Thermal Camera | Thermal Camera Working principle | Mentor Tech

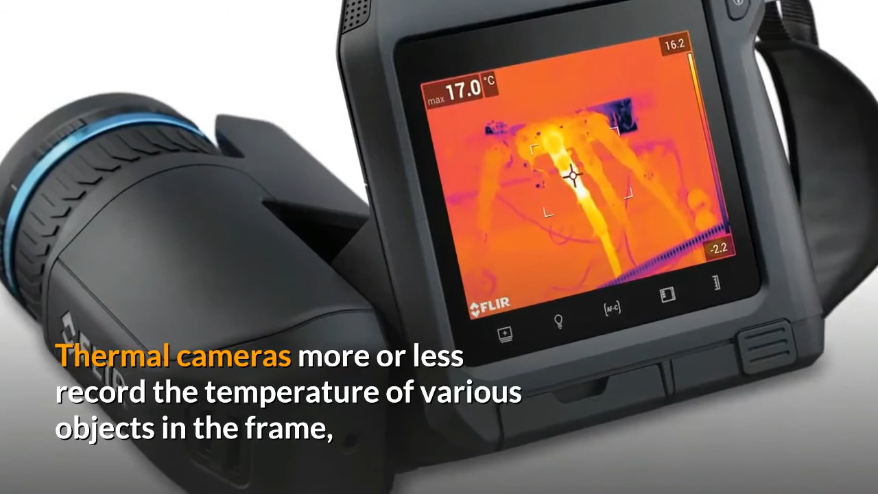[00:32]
On screen: max 17.0°C
the temperature of various objects in the frame and
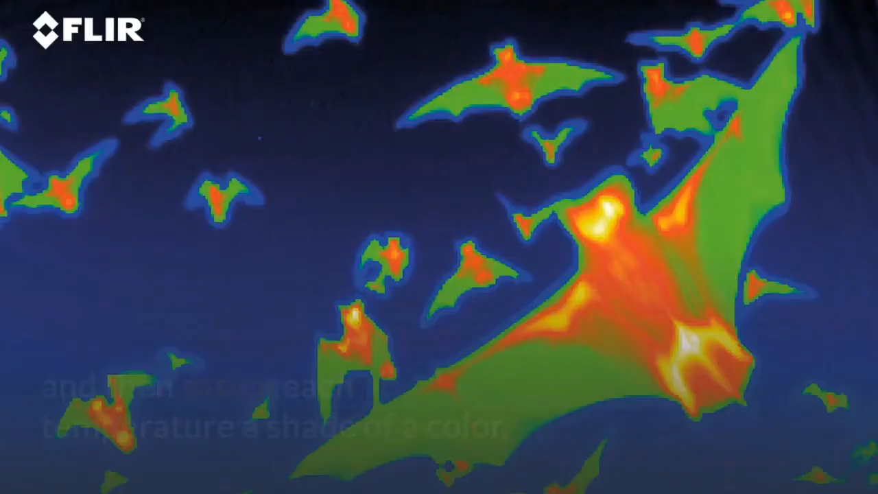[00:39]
then assign each temperature I
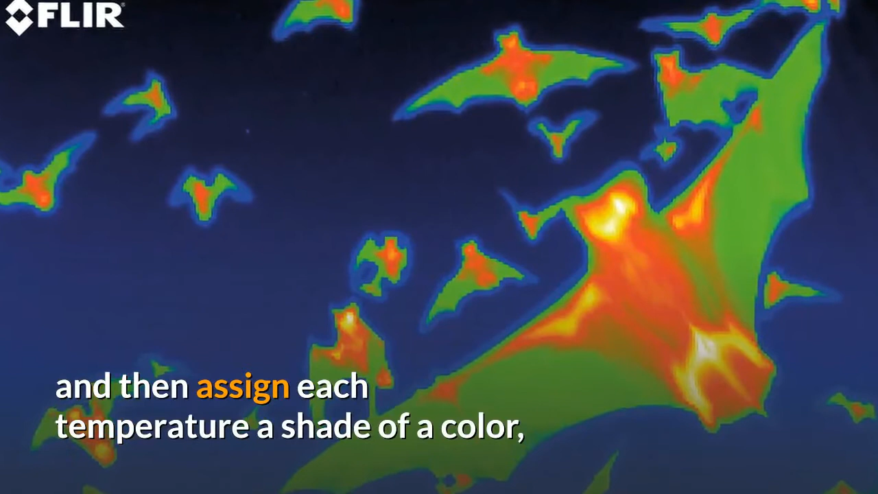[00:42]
shade of our color which
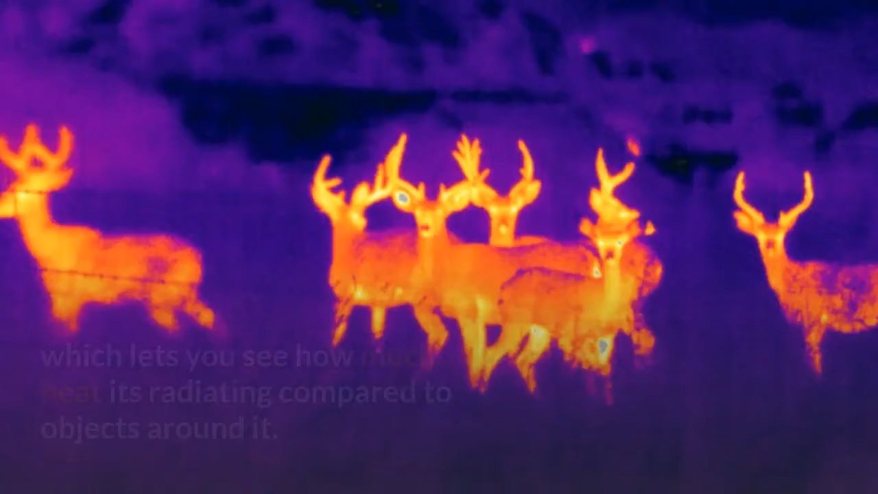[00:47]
lets you see how much heat it's radiating
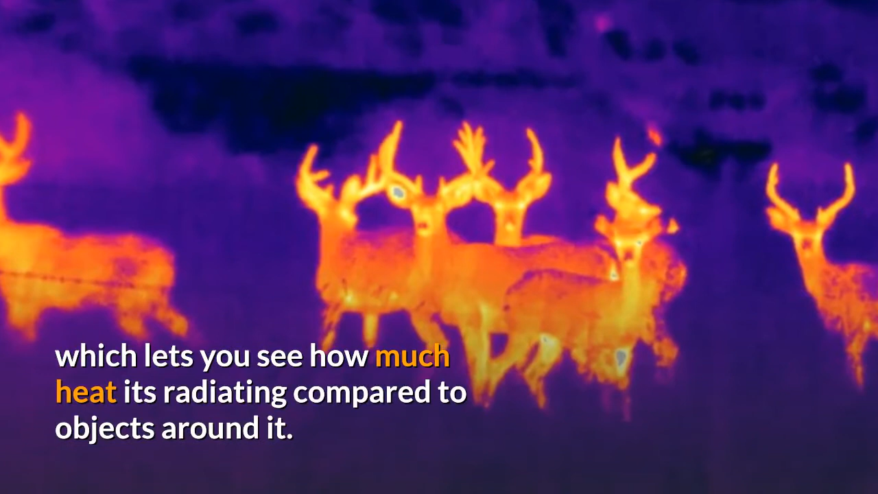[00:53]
compared to objects around it colder
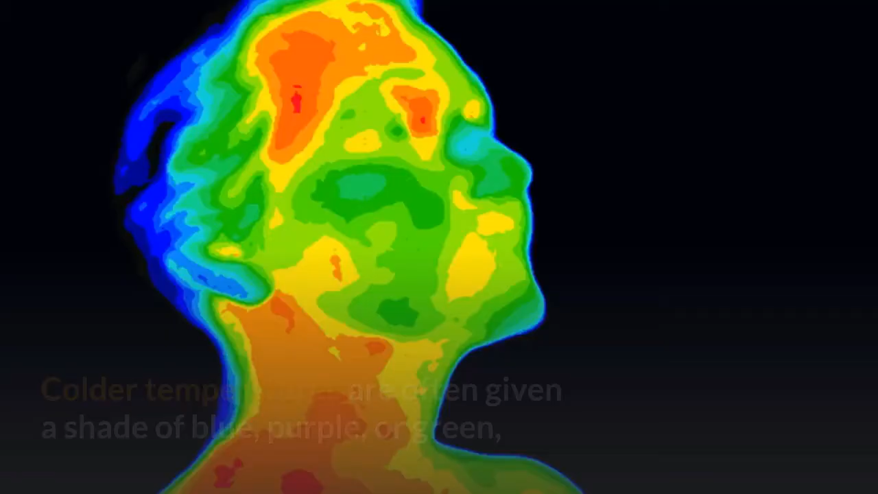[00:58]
temperatures are often given a shade of blue purple
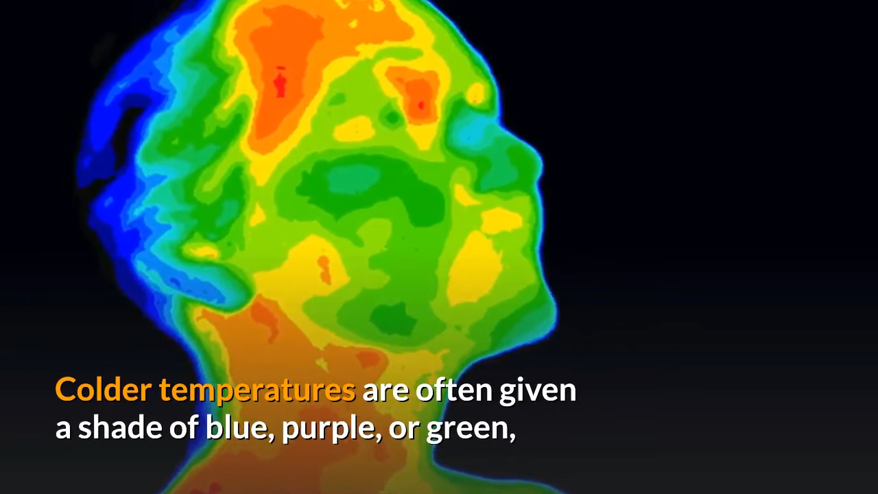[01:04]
or green while
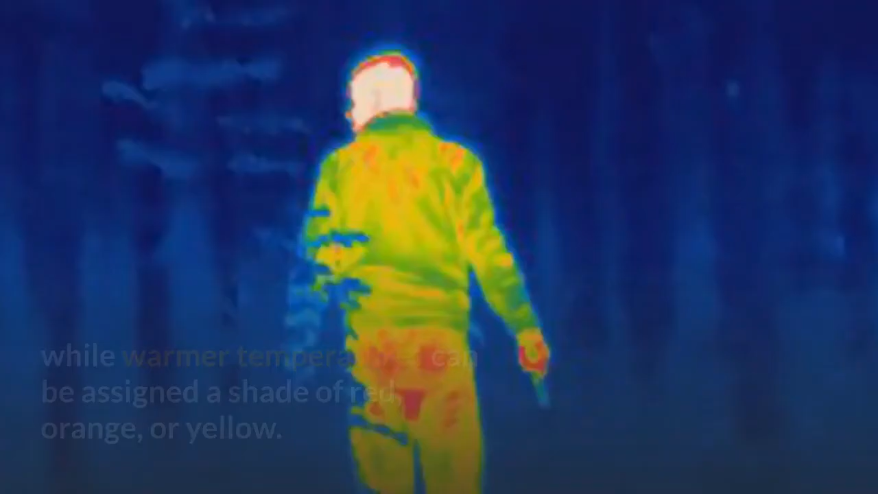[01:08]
warmer temperatures can be assigned a shade of red orange or yellow
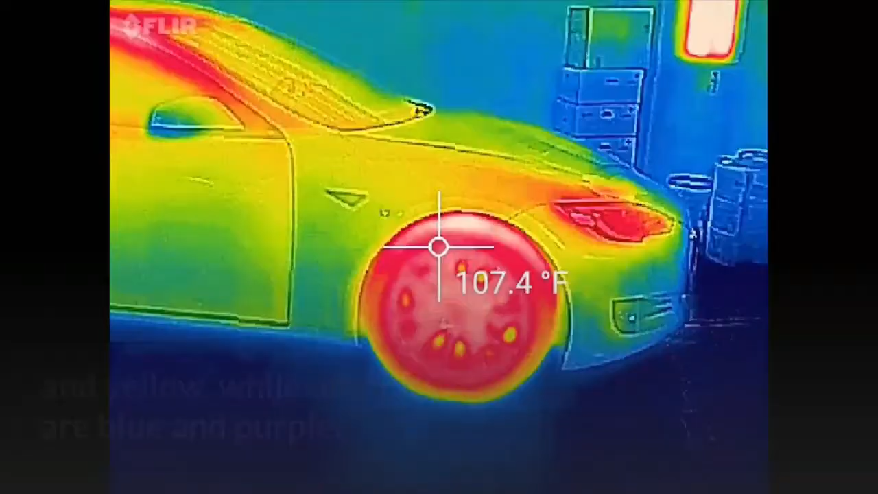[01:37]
On screen: spot 107.4°F
and yellow while other areas are blue and purple
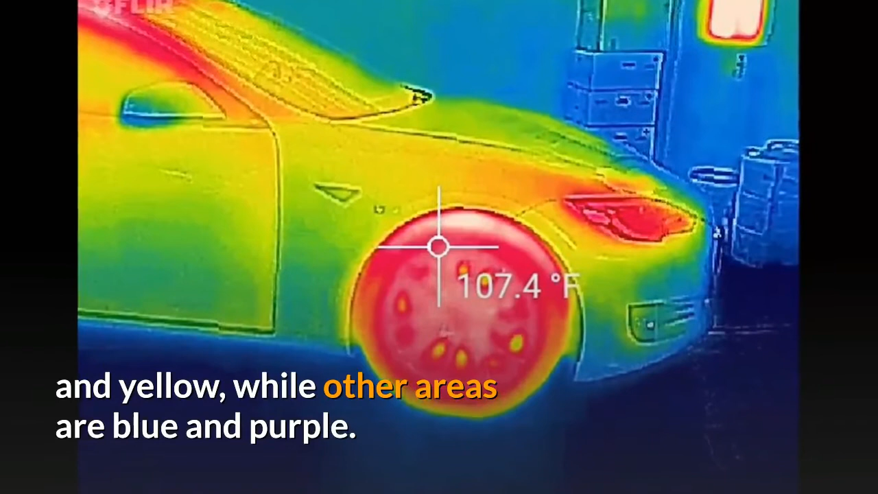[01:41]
On screen: spot 107.4°F
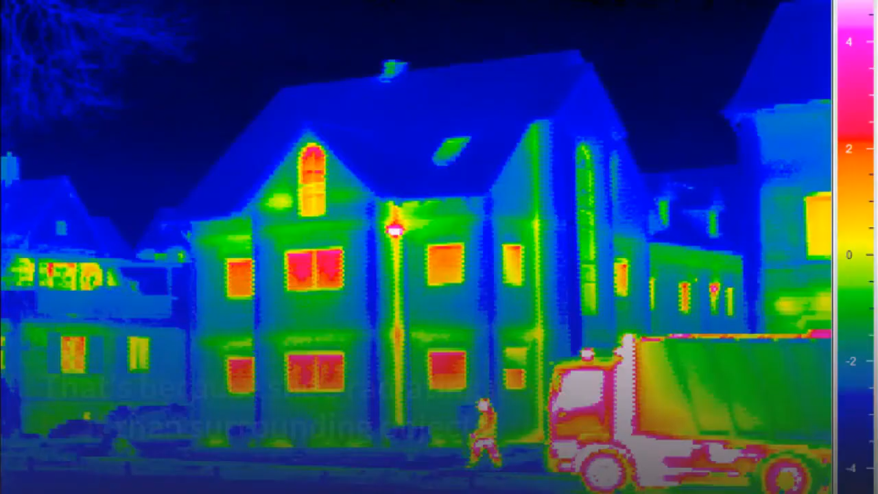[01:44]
that's because she is radiating more heat and surrounding objects
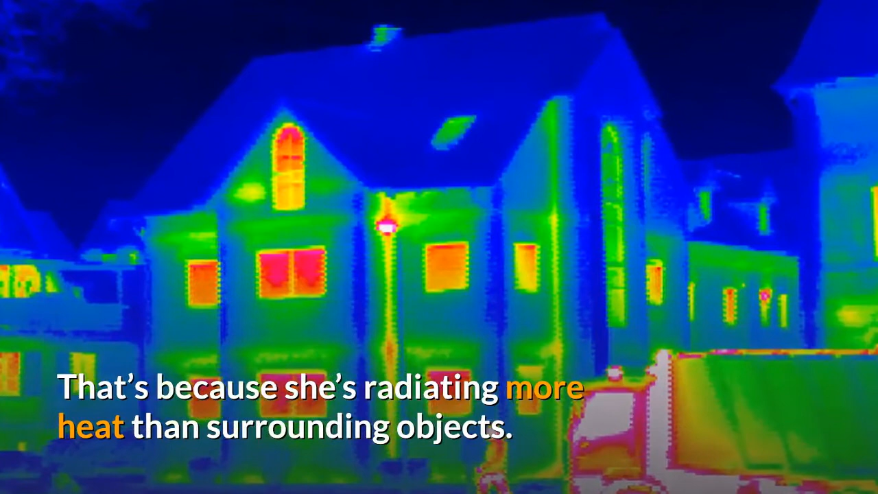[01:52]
some thermal cameras use a grayscale instead